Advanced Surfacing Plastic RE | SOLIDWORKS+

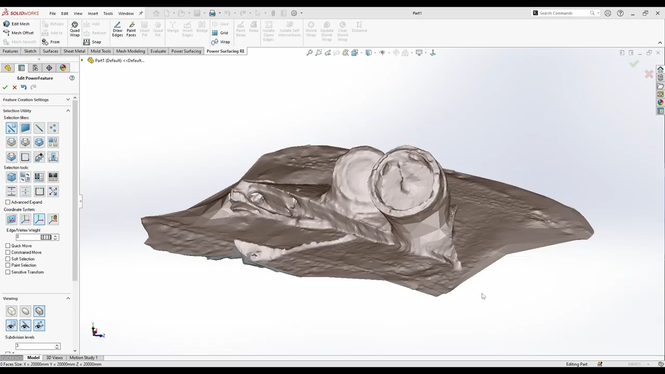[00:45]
okay what you see here is a scanner mesh with the iphone and this is a lighter scanner
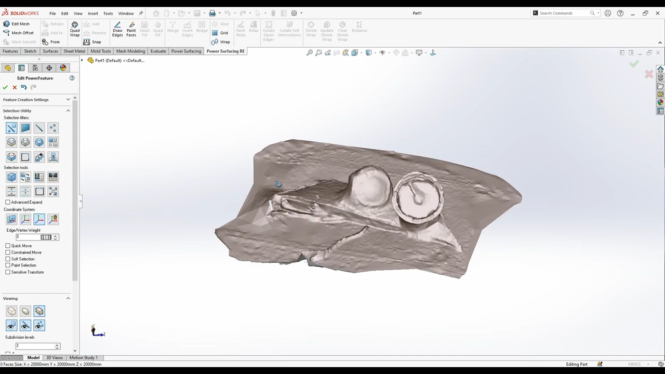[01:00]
surfacing and let's make a re for it so first um i just go to
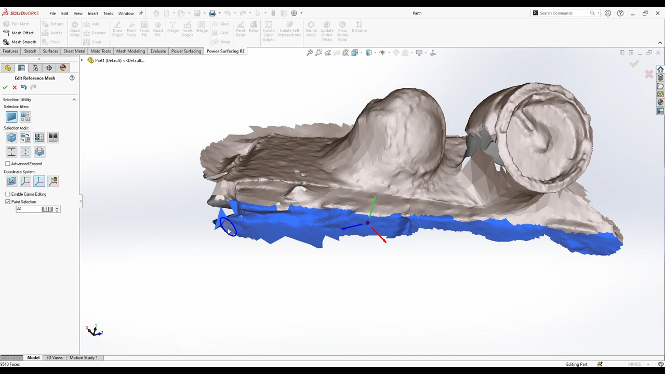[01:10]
delete this unnecessary faces to clean to myself while modeling
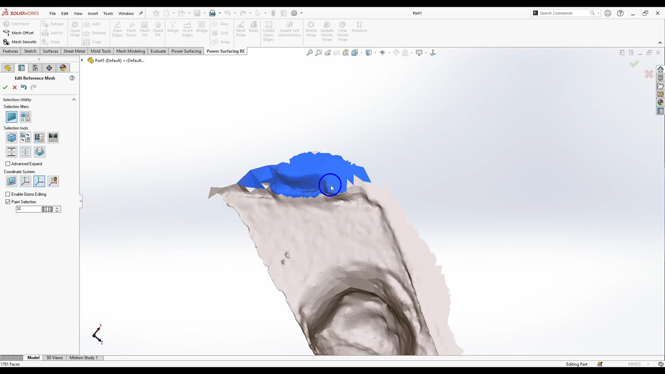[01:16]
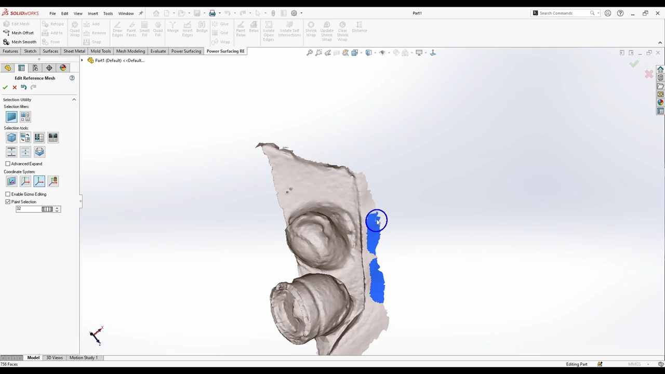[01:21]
and i'm gonna keep the borders and i'm gonna walk with it
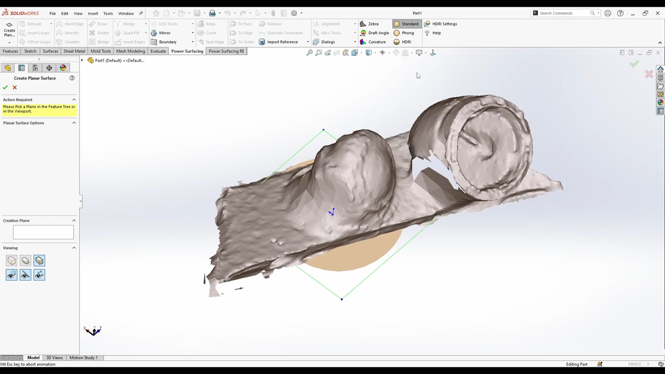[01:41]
now let's just modify this plane here and manipulate it to get near to this shape here
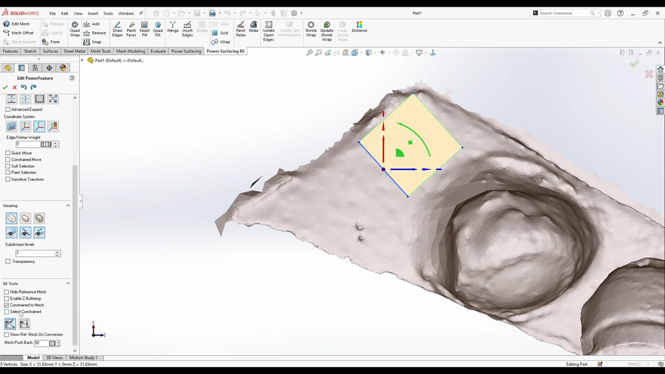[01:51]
some extrusion was the a key and some movements so let's try to cover the top face here so